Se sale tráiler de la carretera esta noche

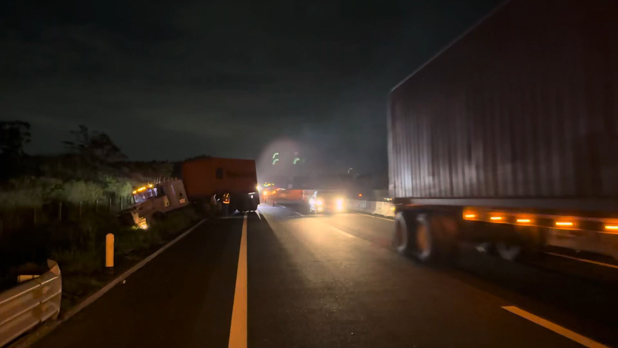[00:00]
Son imágenes que tenemos para Tiempo Noticias, un trailer se acaba de salir de la carretera de la autopista Veracruz-Cardel a la altura de la localidad de Playa Oriente, municipio de La Antigua. Imágenes en exclusiva para el canal de YouTube, esto es Tiempo Noticias, gracias a todos, cuídense mucho, ahí la policía nos está tratando de lamparear, pero con la poderosa, la poderosa cámara del iPhone 15 Pro Max, imposible, las imágenes en exclusiva para Tiempo Noticias,